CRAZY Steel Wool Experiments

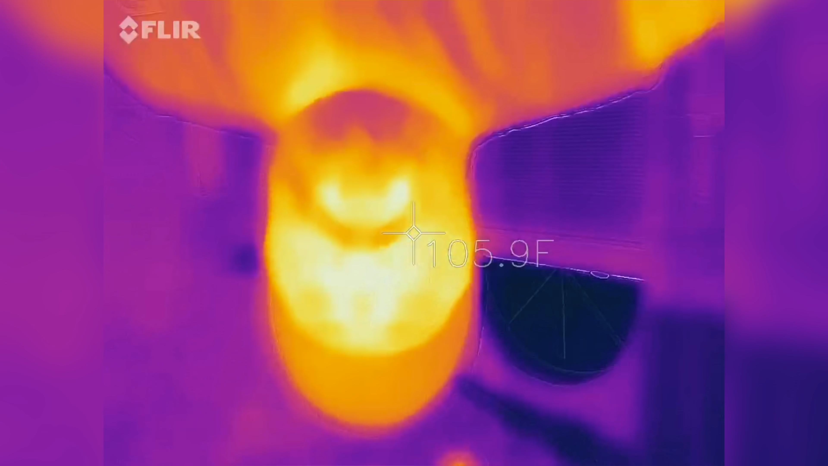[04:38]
On screen: spot 105.9°F
This is interesting because it projects the image kind of upside down.
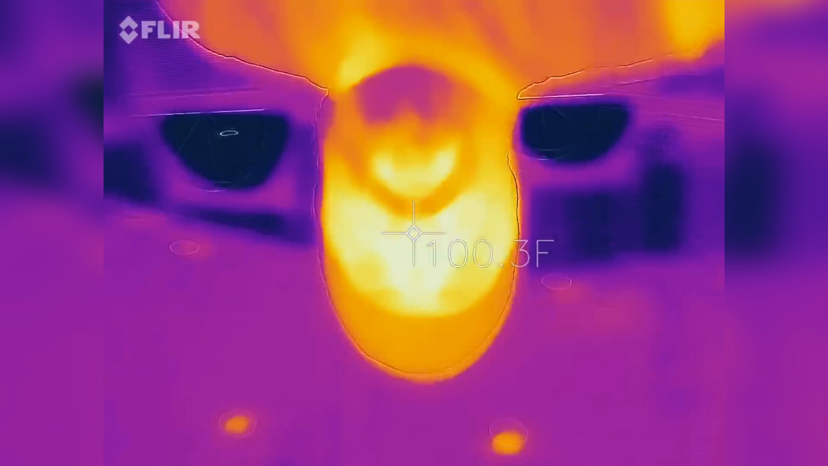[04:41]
On screen: spot 100.3°F
But at least we get an idea of what it looks like with the heat signature.
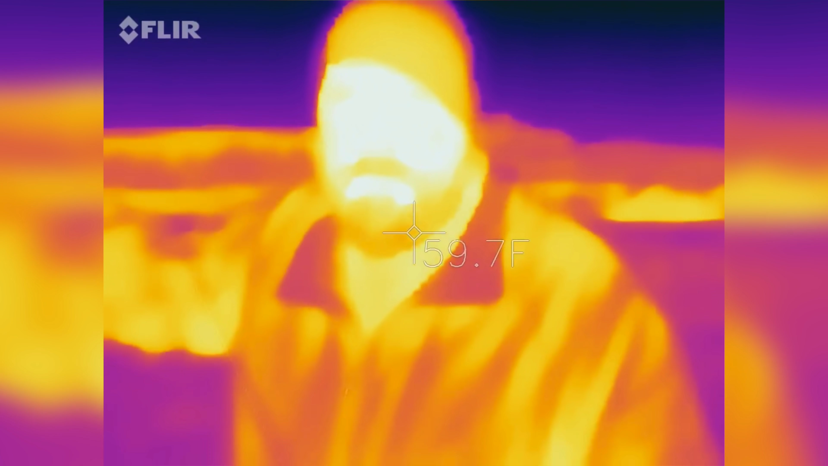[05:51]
On screen: spot 59.7°F
It's time to try this out with the FLIR Thermal Heat Imaging Camera. Let's see how this looks.
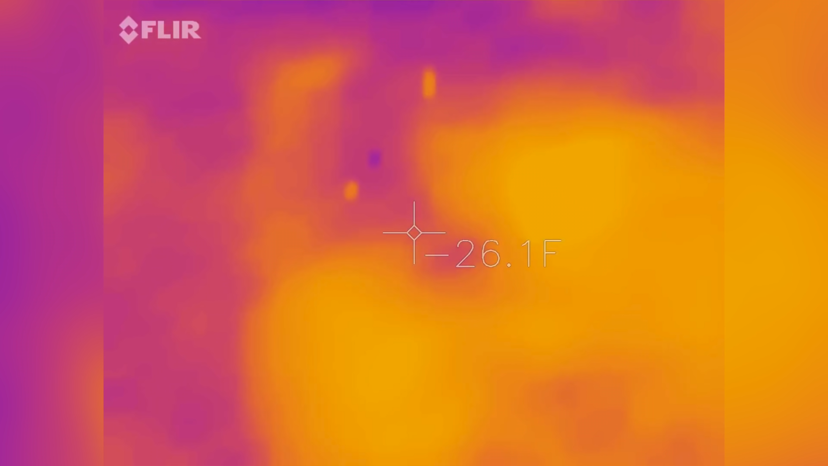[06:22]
Here's the temperature of just the regular grass over here.
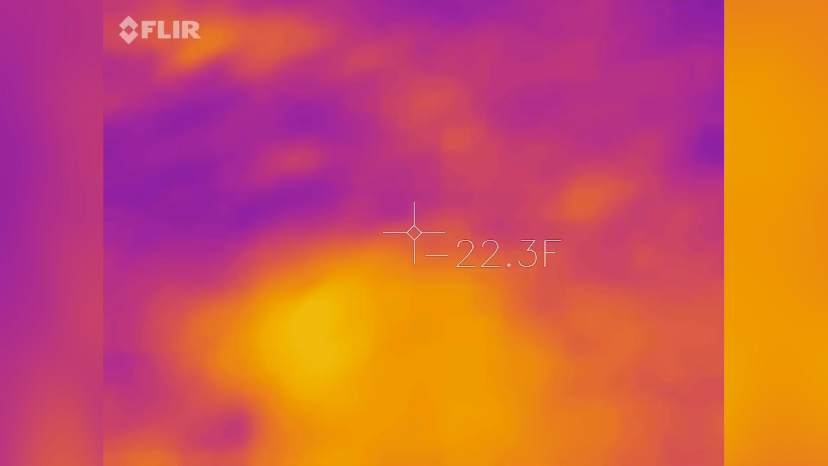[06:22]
On screen: spot 22.3°F
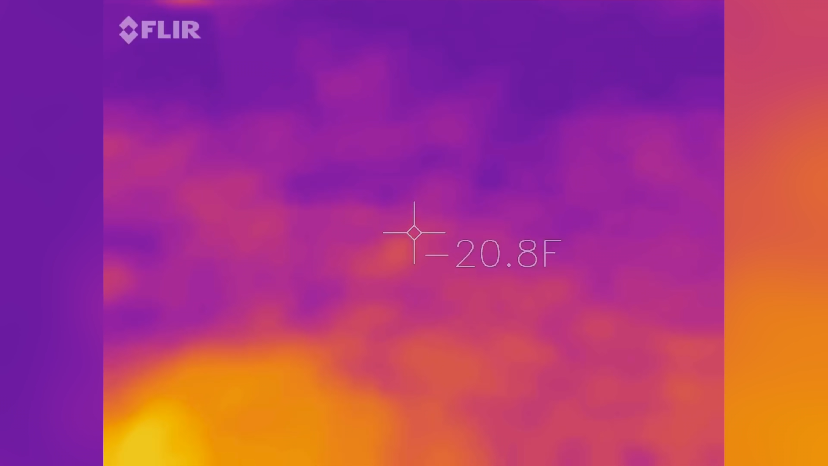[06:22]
Like there's the grass and then over here you can see,
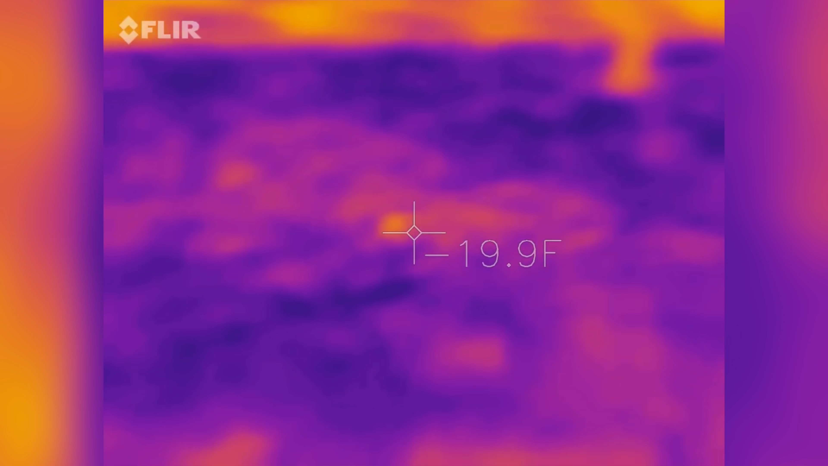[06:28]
On screen: spot 19.9°F
oh, that's where it landed.
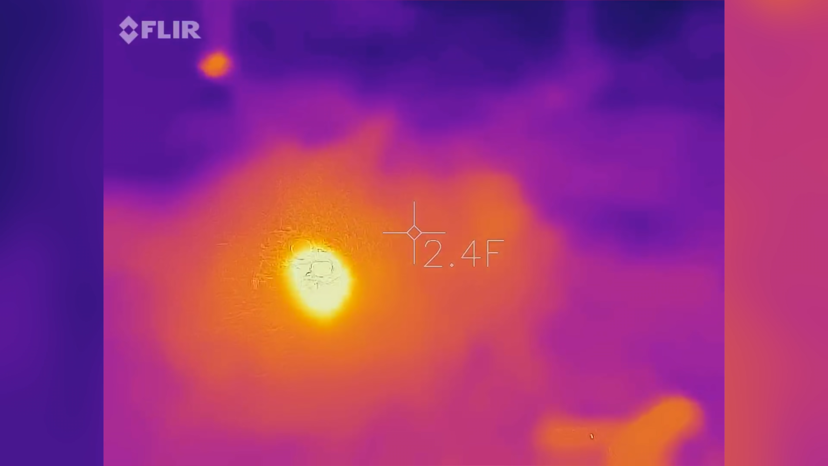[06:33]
Let's see how hot this is.
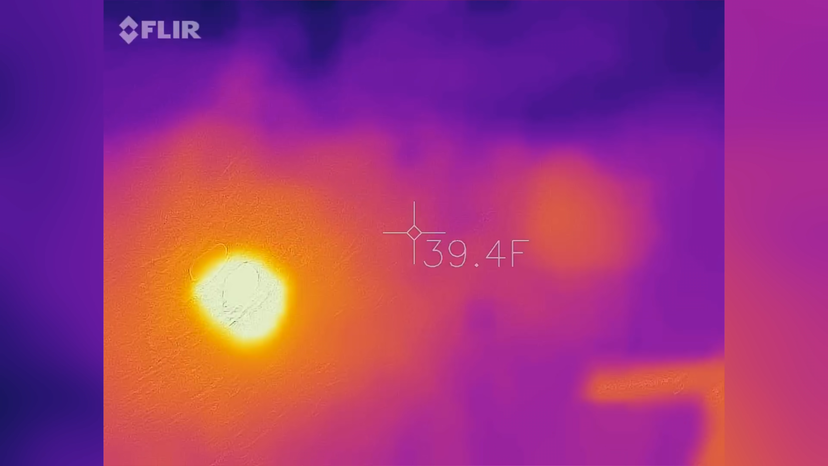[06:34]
Okay, so that's 25 degrees and right in the center of that, whoa, 302 degrees Fahrenheit.
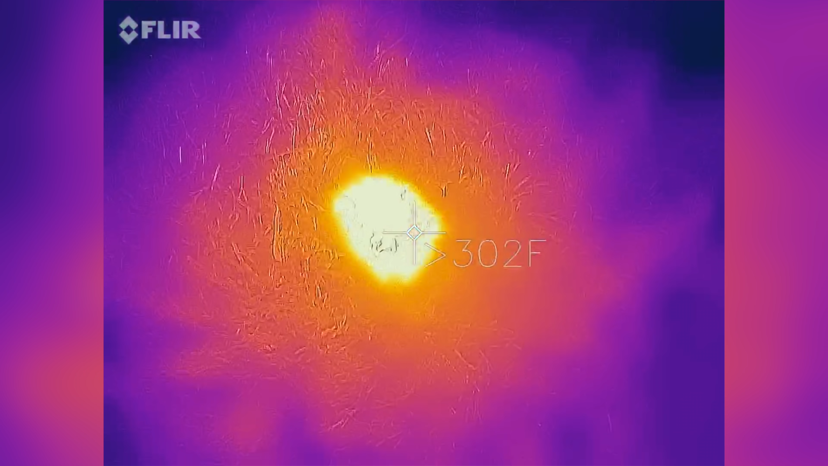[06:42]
On screen: spot 302°F
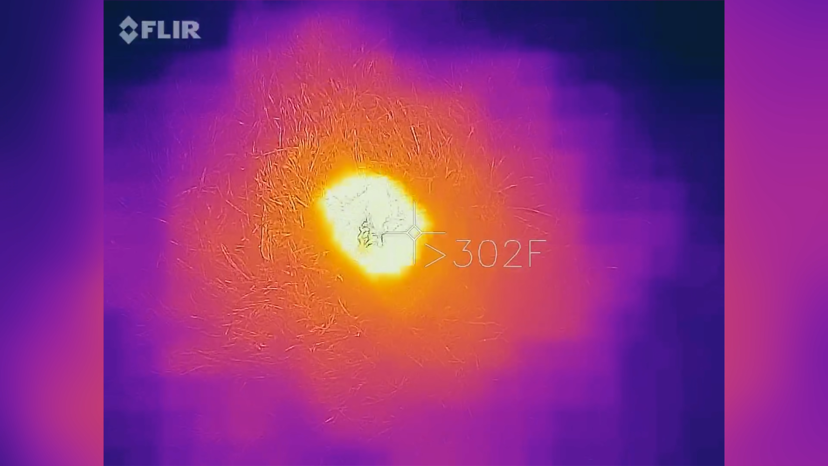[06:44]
That is really hot right now.
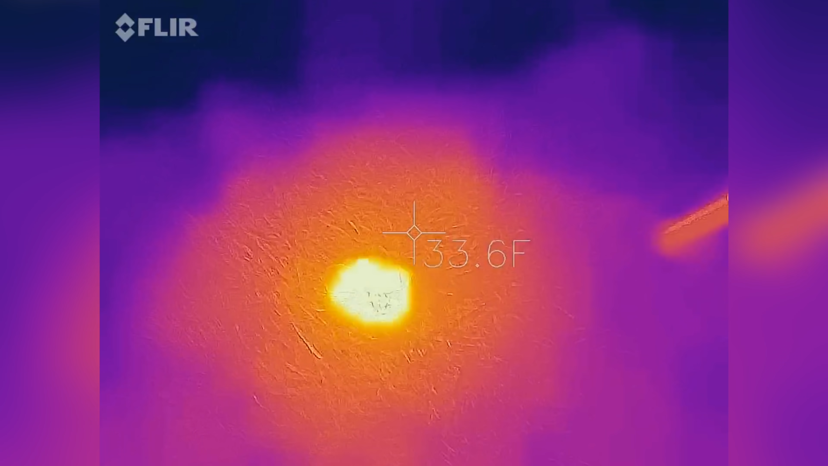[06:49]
I can even change between the modes, I think.
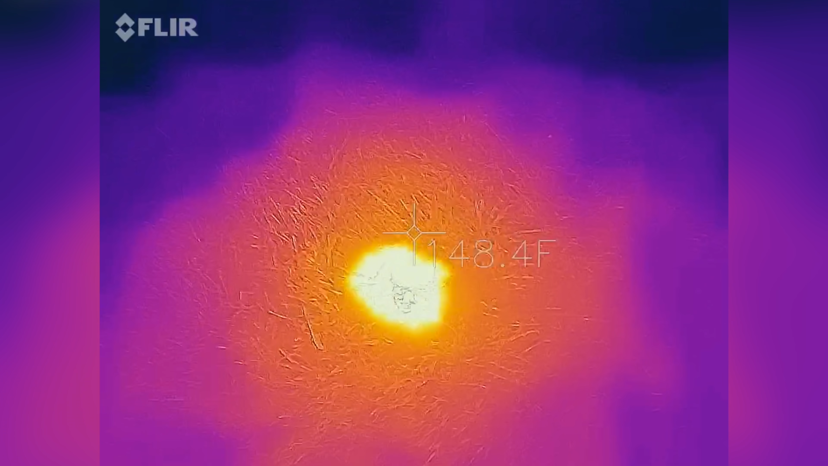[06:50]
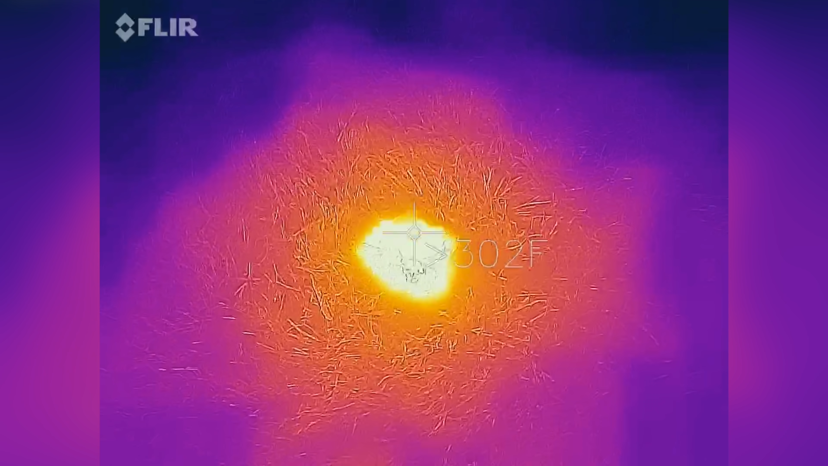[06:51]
On screen: spot 302°F
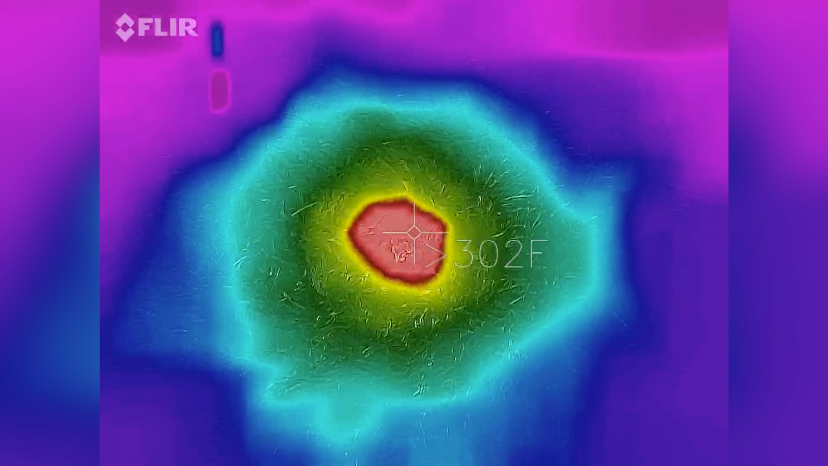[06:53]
On screen: spot 302°F
Look, I can go green, rainbow colored,